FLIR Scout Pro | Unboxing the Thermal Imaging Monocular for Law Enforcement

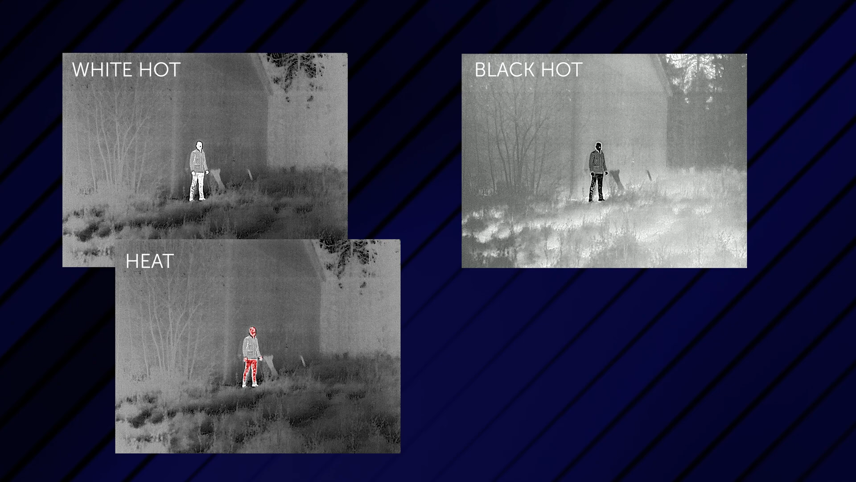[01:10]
Sepia is used for extended viewing time and this will limit eye strain.
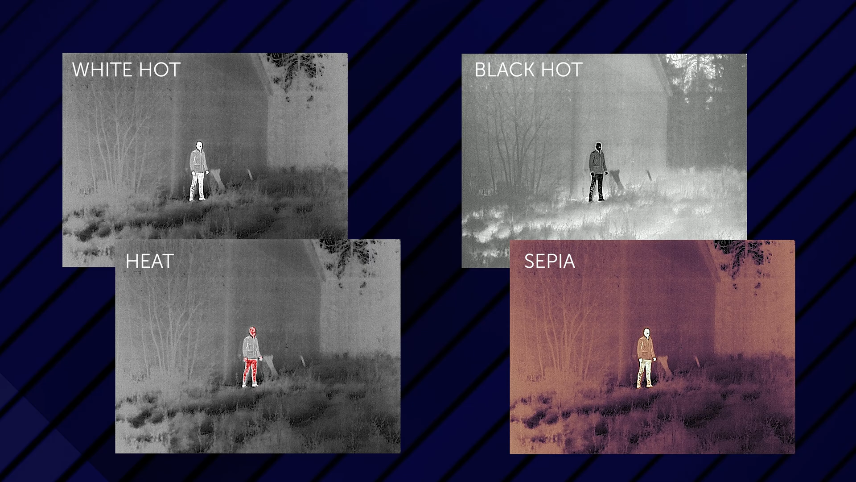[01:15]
The next button is the selector button. The selector button is what you use to zoom or adjust your brightness or choose your color palette.